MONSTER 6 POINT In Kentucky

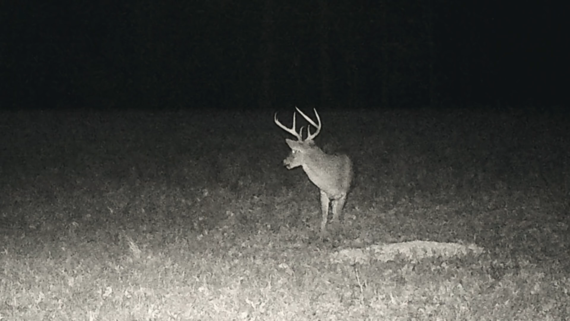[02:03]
And then there's a big old 10-point, and both are coming in pretty regularly the past few days. So even though we got in here super late, I didn't bust any deer out of here.
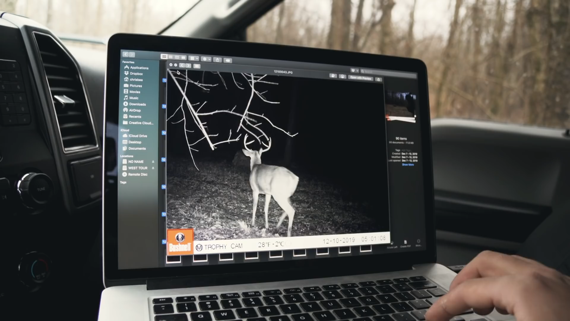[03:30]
Decent 8-point 2 days ago. That was about it.